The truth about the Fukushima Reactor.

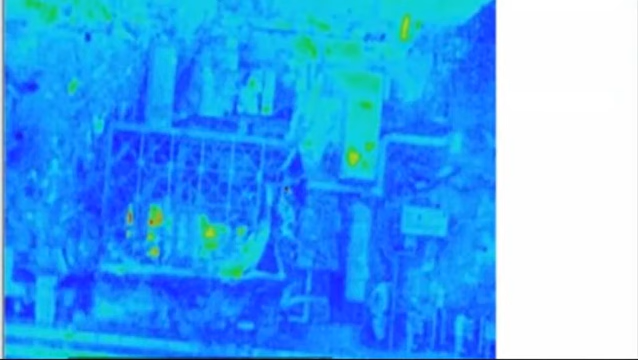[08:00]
We can see a heat signature all through from south to north. There is fuel in here. Or else there wouldn't be such predominant heat signatures. We can see the crane above the spent fuel pool here. That's why we have... That's why it's all white because the crane's right over top of it.
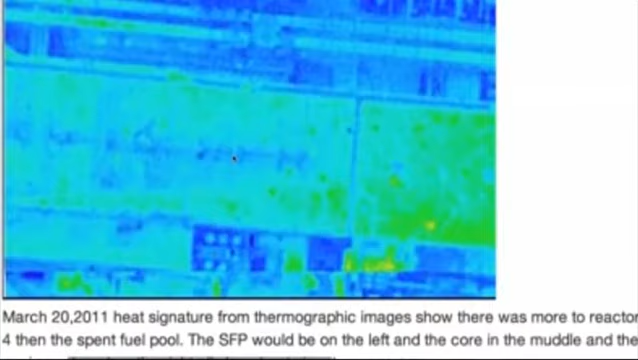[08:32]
This is just the turbine building.
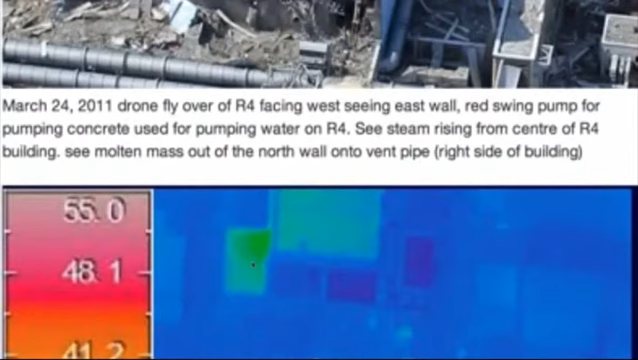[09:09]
Here's another thermal image. This is Reactor 4 right here. Okay. So this is the turbine building. So we are... Up here would be west. And this would be north. And this would be south. This would be the spent fuel pool. That would be the crane over top of the spent fuel pool. This would be the core and the equipment pool. So TEPCO is lying to us.
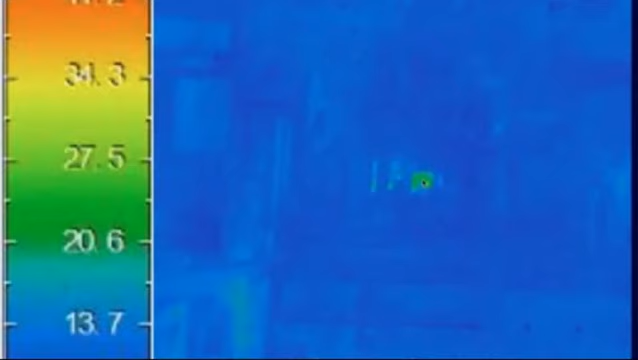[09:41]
There was fuel inside the core at Reactor 4.
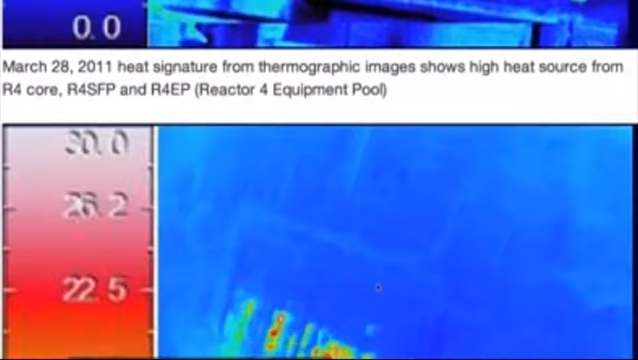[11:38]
Here's a very clear picture. This is Reactor 4 right here. You can see the building Reactor 4. This wall is pushed in right here. This is the crane over Reactor 4 spent fuel pool. That's what the square is, is the spent fuel pool. Then we have the core, which is this circle right here. And then we have the equipment pool, which is located on the north side of the reactor. And I believe that it breached right here.
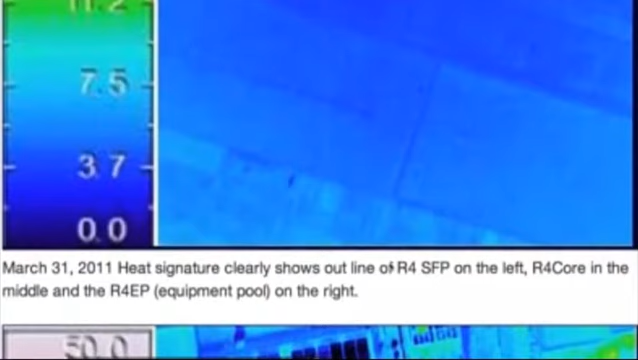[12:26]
This was in March 31st, 2011.
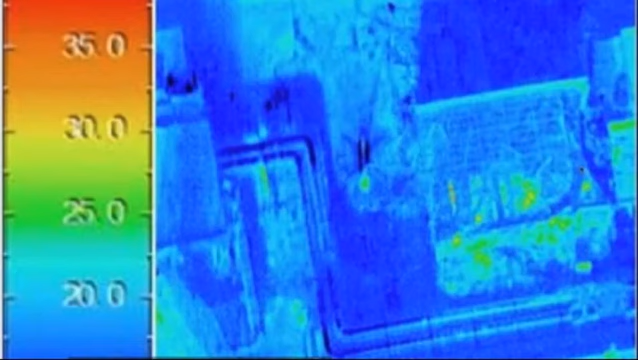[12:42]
All showing heat signatures. And that was on April the 16th.